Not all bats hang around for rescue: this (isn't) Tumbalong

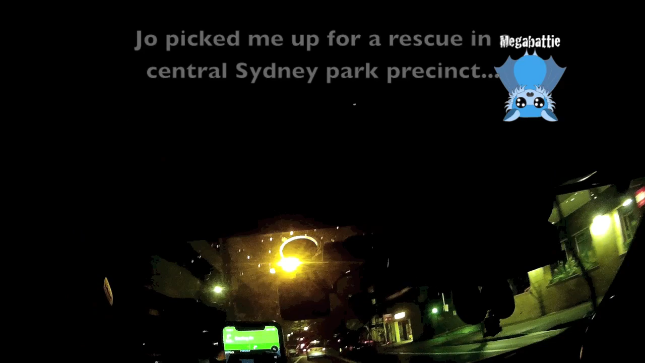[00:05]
the next lift we need to turn right turn right onto Darling
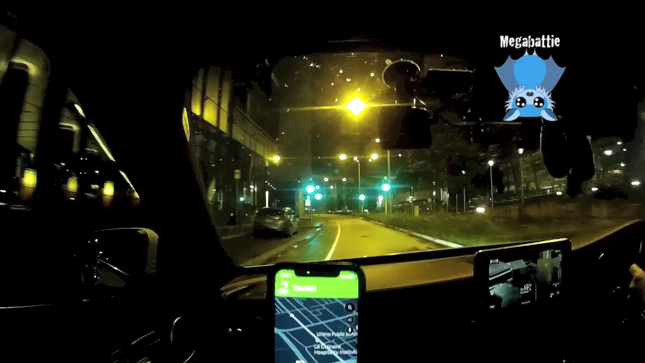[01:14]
okay well yes I was happy for you to go and get confused way a yeah I don't know further up we've got to go underneath all this and then we might find and you will arrive at your destination okay we're looking for Andersons I think okay
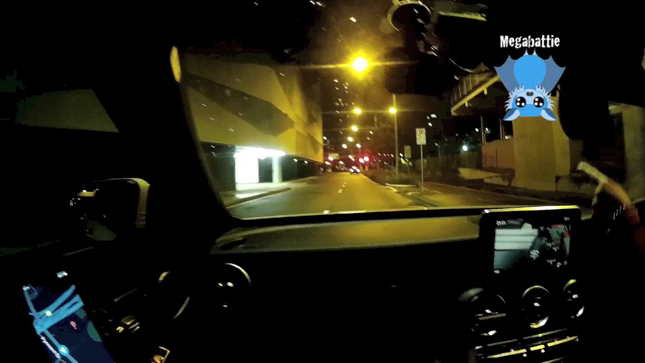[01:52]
what about what about the light what about the light what about the lights because we need to be at Tumbleong Park which is kind of off to here now just go somewhere in there and park on the yes yes yep I would because that looks like kind of where we are can we see